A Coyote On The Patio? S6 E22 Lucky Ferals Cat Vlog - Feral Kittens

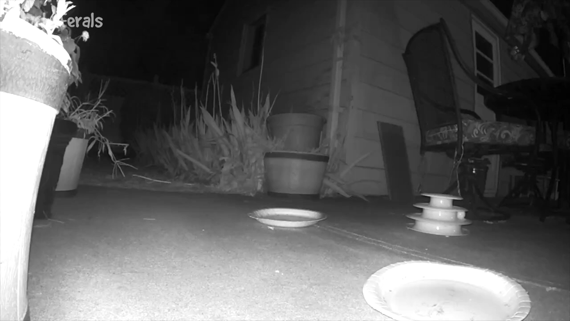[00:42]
It looks young. It looks really thin. Look like very hungry. It's the first time I've seen a coyote in this entire town.
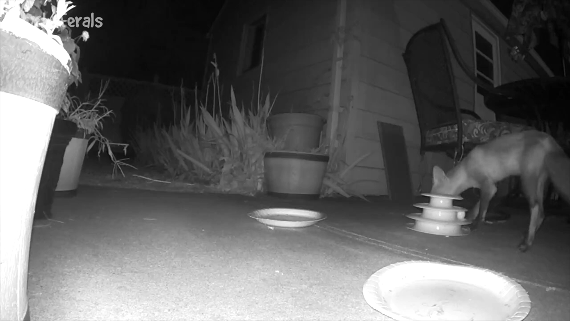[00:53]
The closest I ever saw a coyote was like 5 or 6 miles away, in like a few towns over, and that was many years ago. So I don't need this.